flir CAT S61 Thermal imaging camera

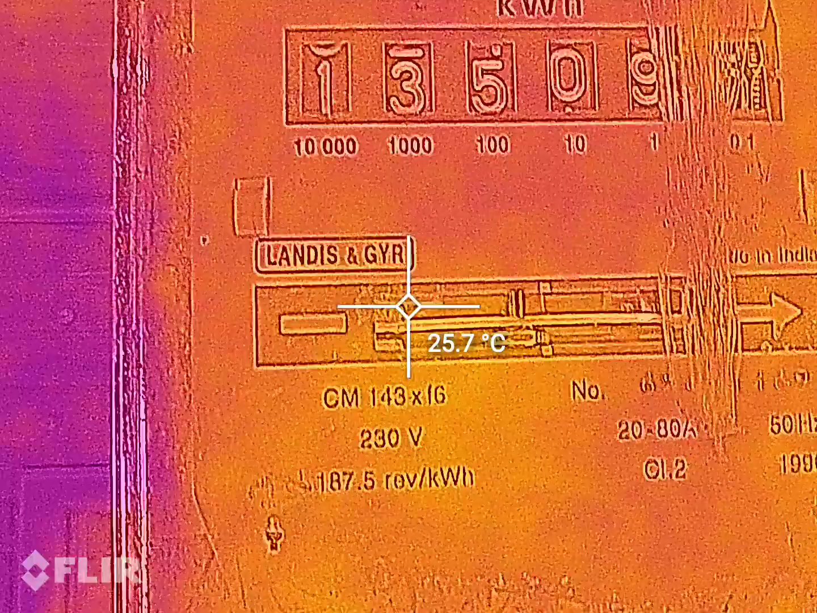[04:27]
On screen: spot 25.7°C
mapapansin nyo yun kaya lang mabilis
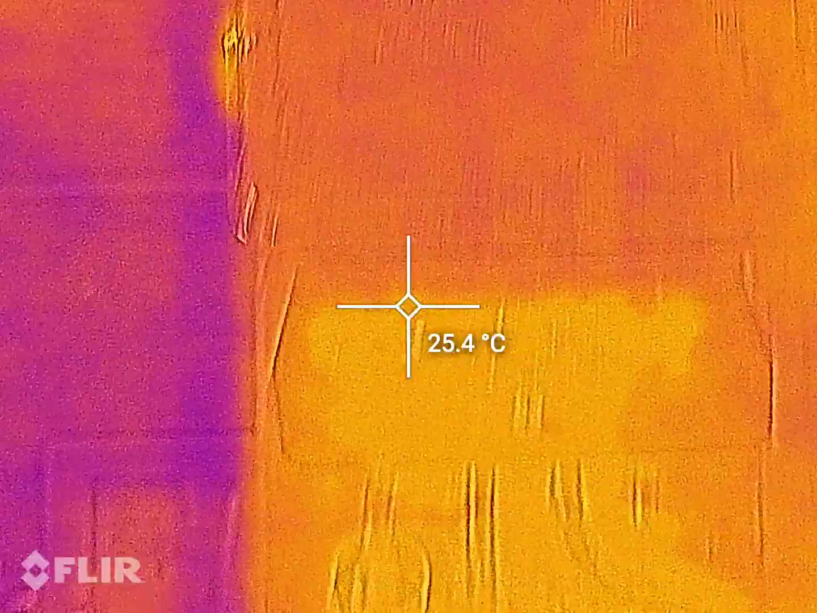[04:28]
On screen: spot 25.4°C
so
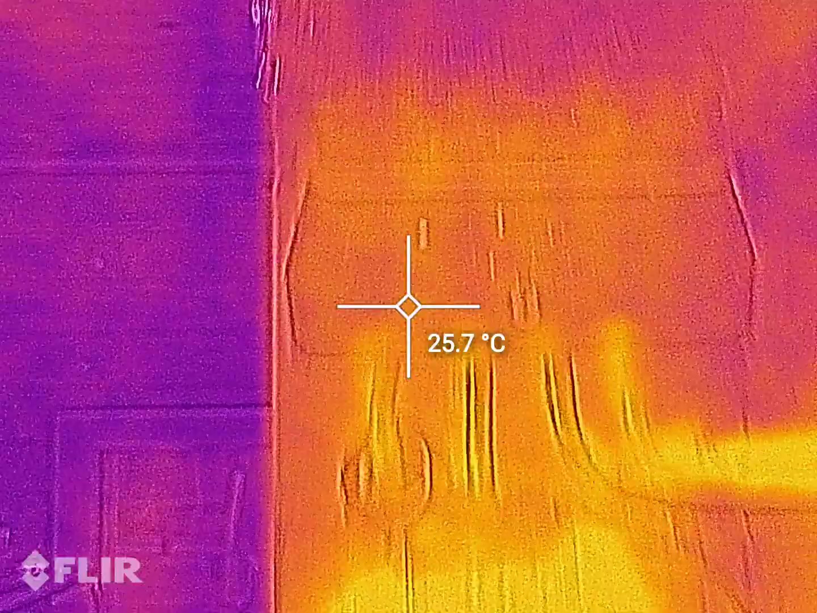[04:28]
On screen: spot 25.7°C
yan nakikita nyo yung mga party na
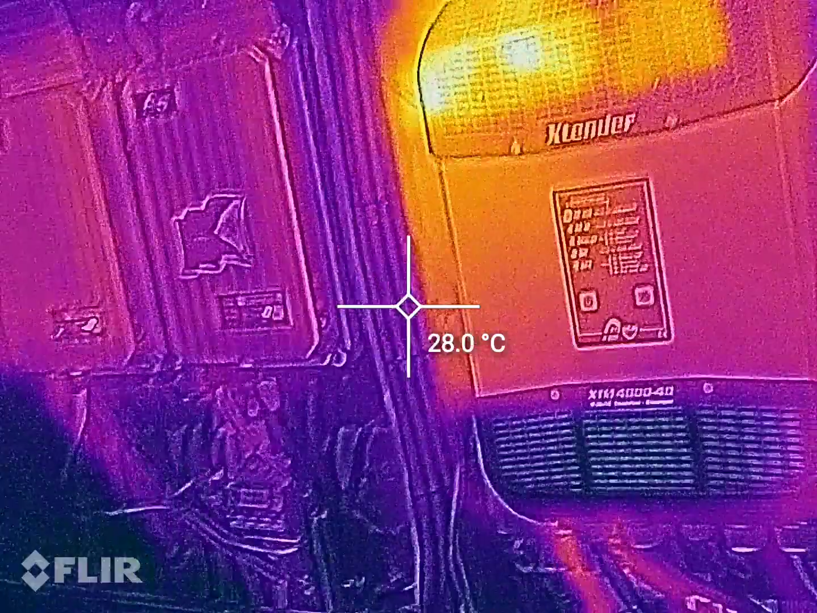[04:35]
On screen: spot 28.0°C
mainit tsaka hindi mo pwedeng hawakan kasi they
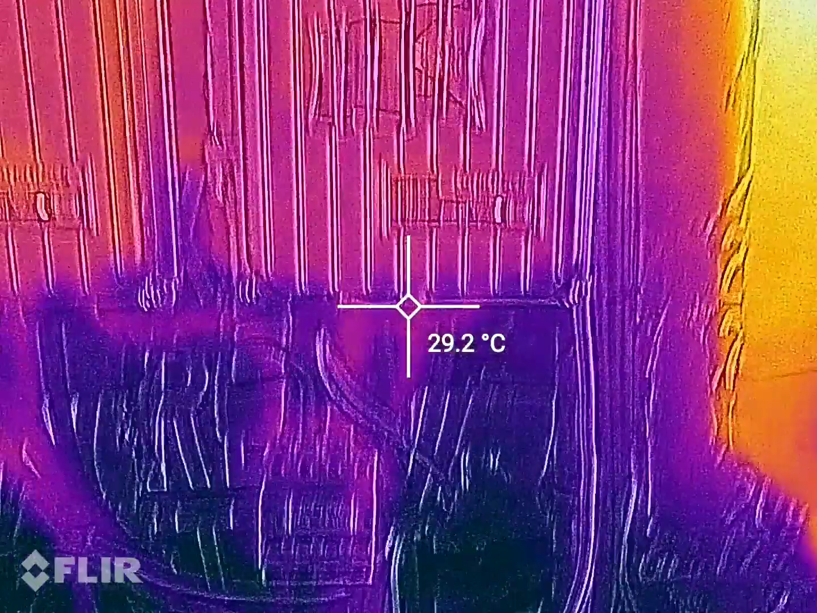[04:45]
On screen: spot 29.2°C
naman pwede nyo pang hawakan see us here
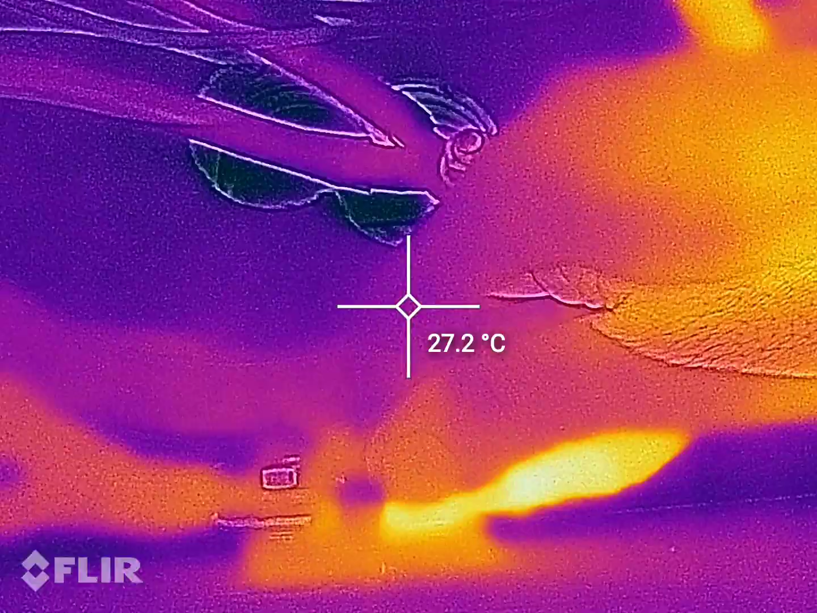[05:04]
On screen: spot 27.2°C
kinukonsidered na ito na lost power kasi parang
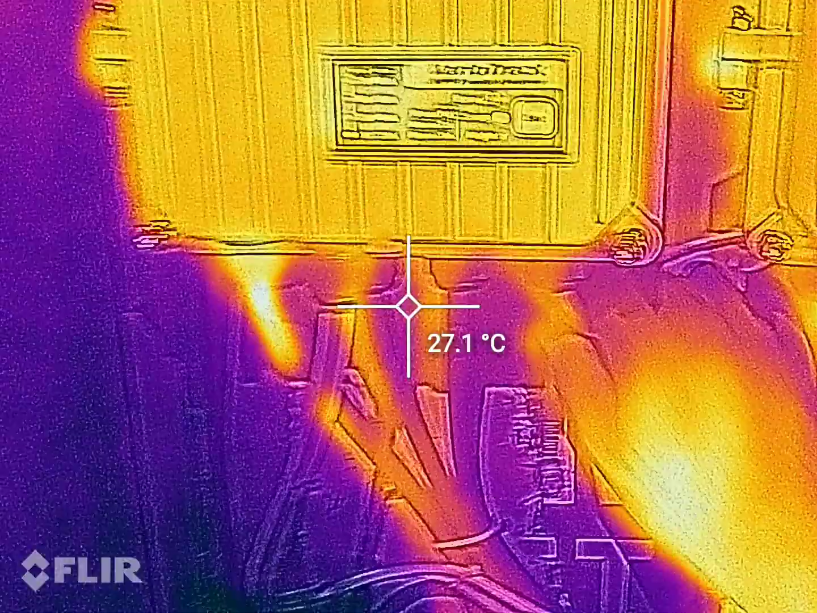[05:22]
On screen: spot 27.1°C
sya magaya na ito medyo maligam-gam lang